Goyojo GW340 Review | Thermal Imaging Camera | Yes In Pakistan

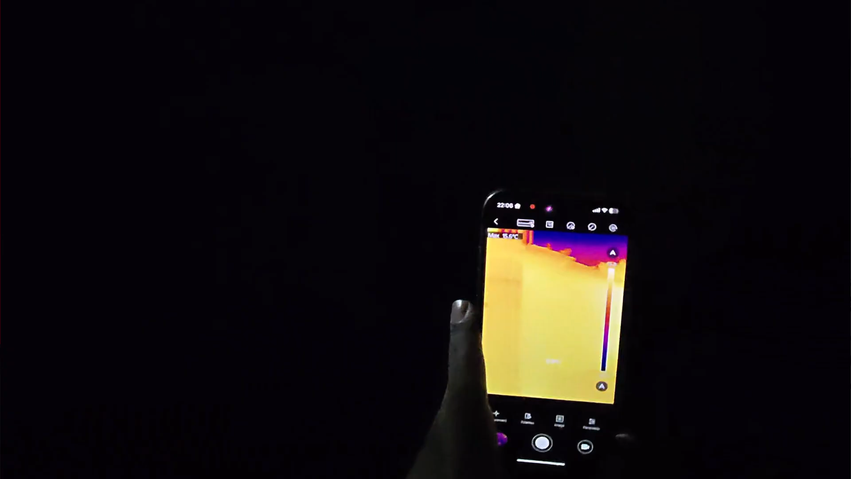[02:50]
when you are in outdoors focusing a subject or an object is sometimes difficult
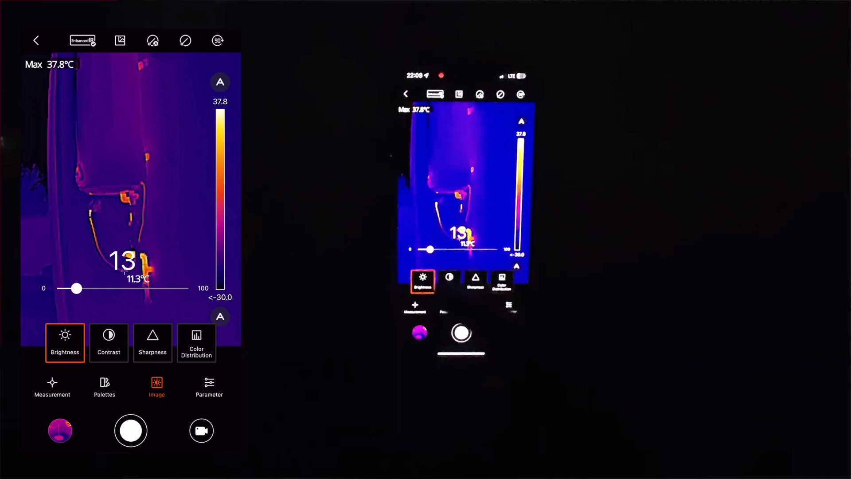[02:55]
On screen: max 37.8°C
but as soon as you adjust the brightness and the contrast levels the things become very clear app
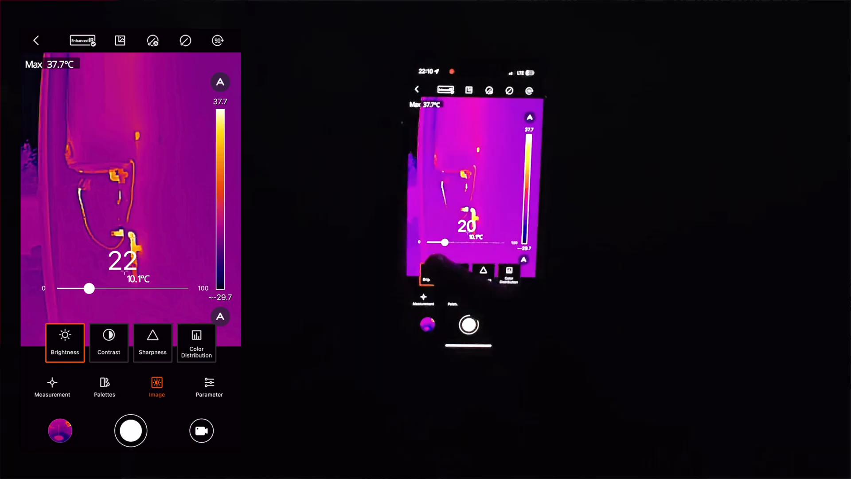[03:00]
On screen: max 37.7°C
offers 15 different color palettes making temperature differences obvious to the
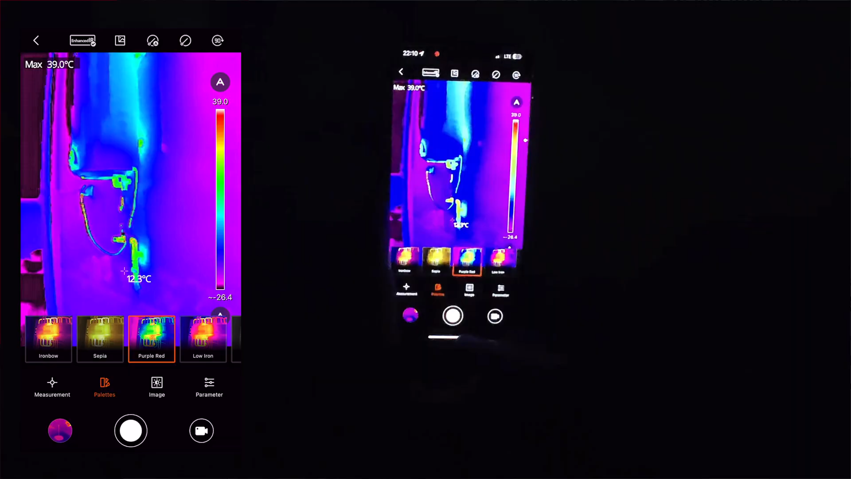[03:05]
On screen: max 39.0°C
human eye as our eyes can't see heat directly these palettes assign specific
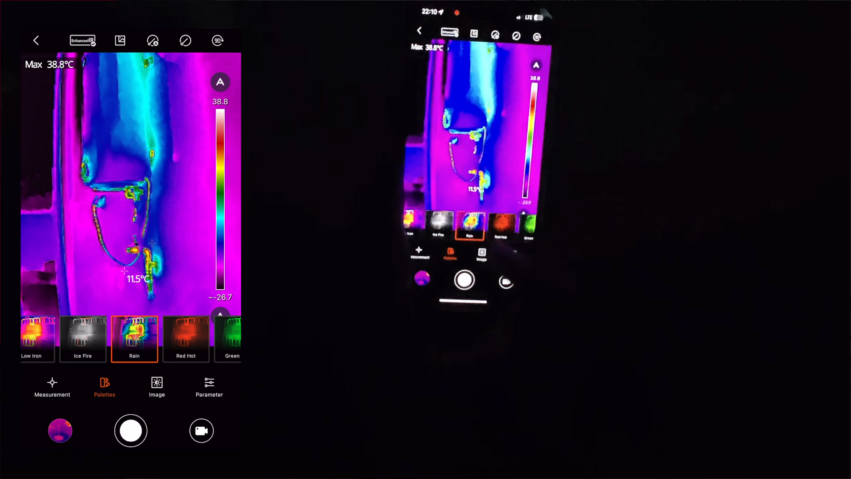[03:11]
On screen: max 38.8°C
color to temperature ranges allowing users to quickly identify hot areas
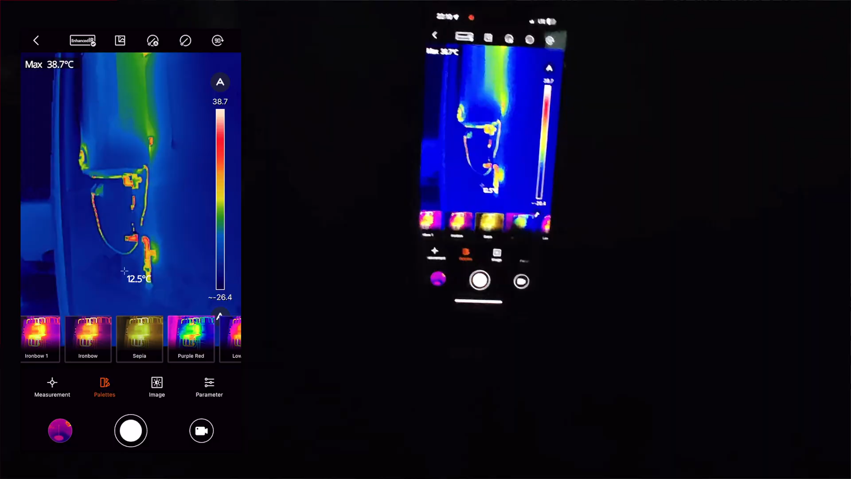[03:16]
On screen: max 38.7°C
with bright colors cold areas with dark colors to measure the temperature of one or multiple subjects we have a lot of options in the measurement icon the first is the center option after
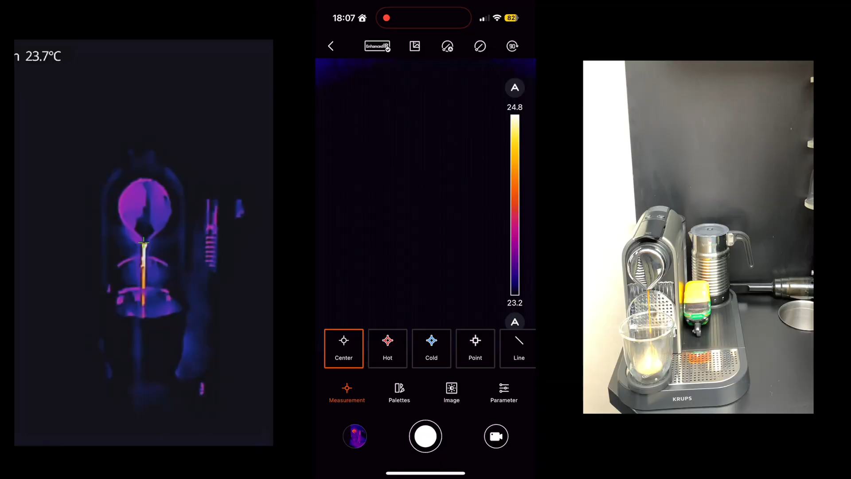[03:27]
selecting it there is a green plus in the middle of the screen this is pretty a manual way of pointing at a specific
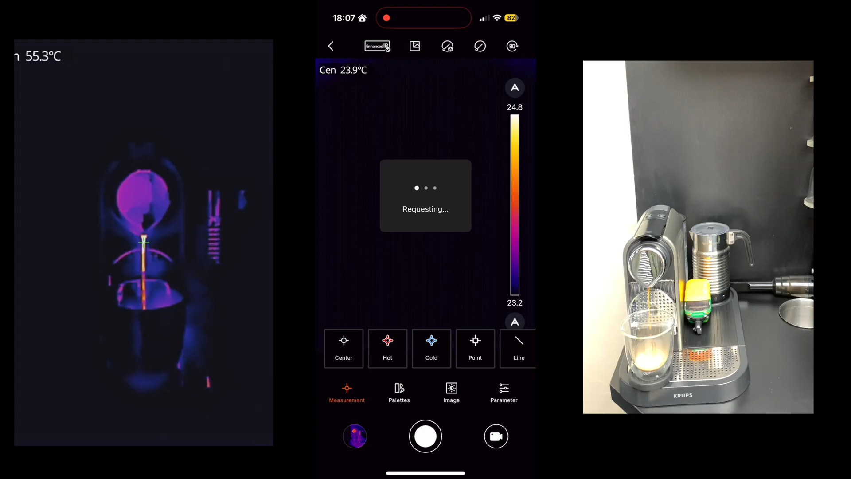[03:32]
subject for measuring the temperature next is the hot and cold measurement this is auto tracking system in which the cold areas will be measured under minimum and the hot areas will be measured under maximum
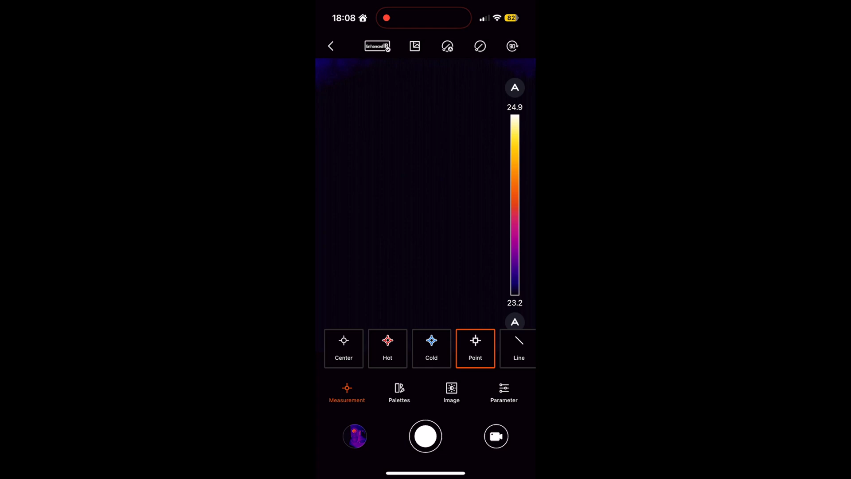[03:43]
in the point option you can maximum select three different areas on the screen where you can manually tap and it will start measuring their temperature in a workspace where there are multiple pipelines you can select the line tool
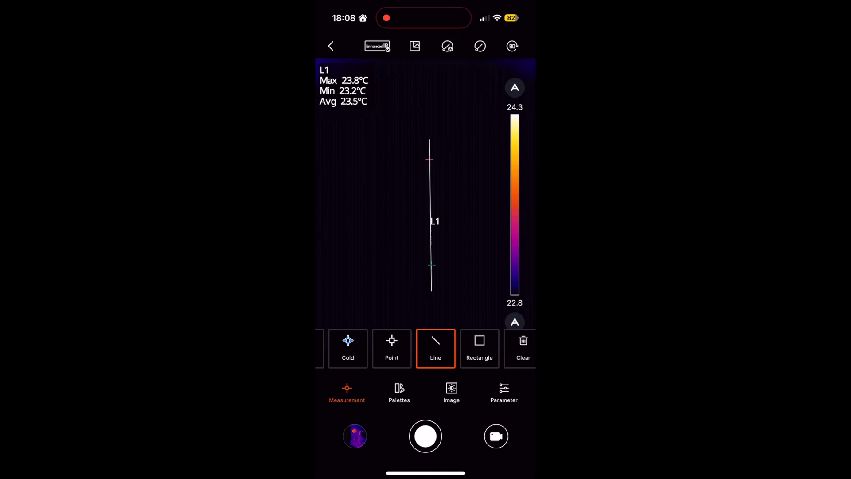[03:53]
On screen: max 23.8°C, min 23.2°C
for measuring temperatures vertically now lastly we go to the rectangle option this is my favorite
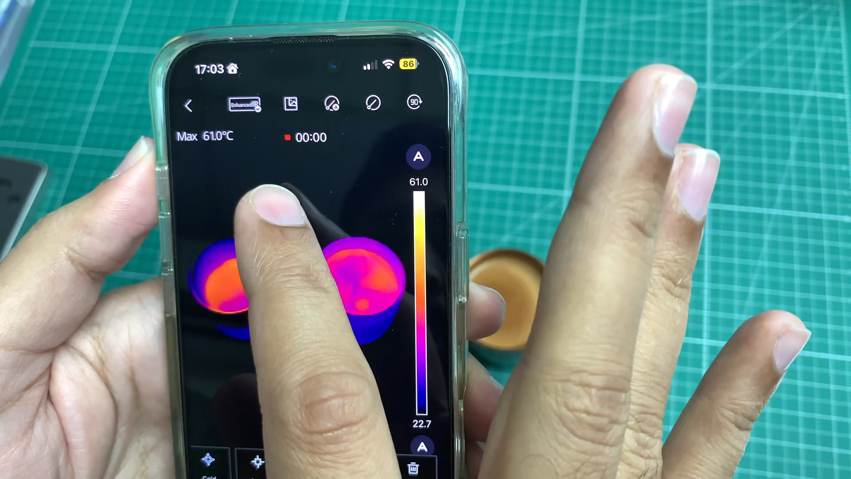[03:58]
On screen: max 61.0°C
simply create a rectangle on a subject and it will start measuring in temperature you can select more than one subject